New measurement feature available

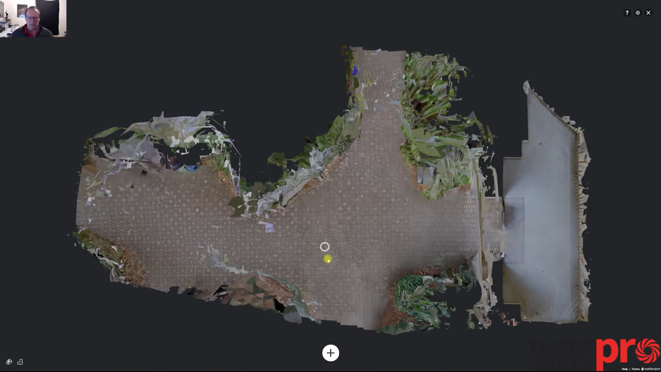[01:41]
measurements it's a measurement i did earlier um oops sorry go back to that and click on that and you can actually delete measurements so i'm just showing you how to and you can actually correct there and go there
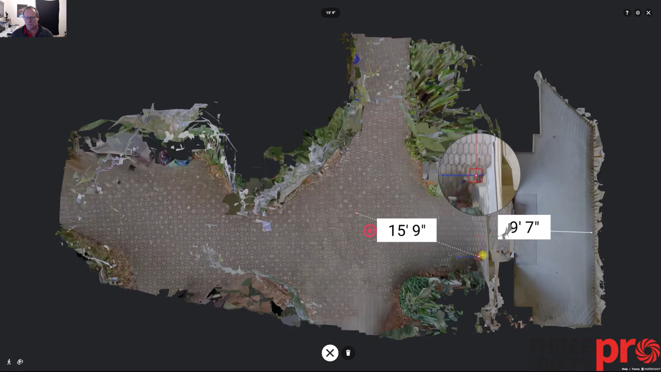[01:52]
and then last but not least in the dollhouse view you're also able to do this
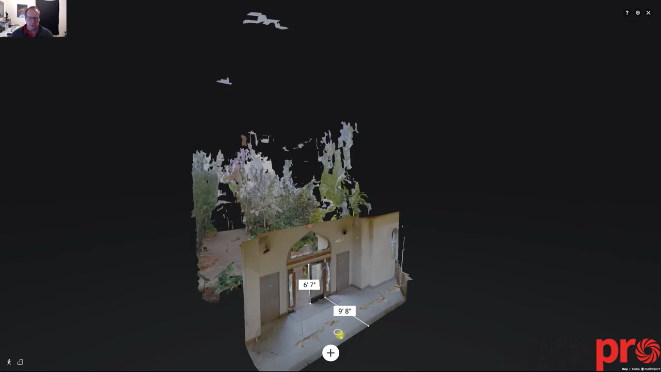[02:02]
now so if you add a measurement there so you can see how this would be a value to someone if you know like wanting to get a quick and dirty measurement uh you're wanting to place something okay who knows what anything you can imagine you can actually now
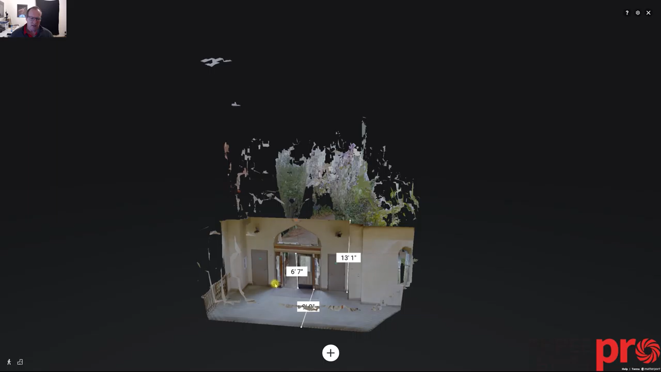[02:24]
get measurements from within the model and it's freely available all right so you guys have a good day and have a good weekend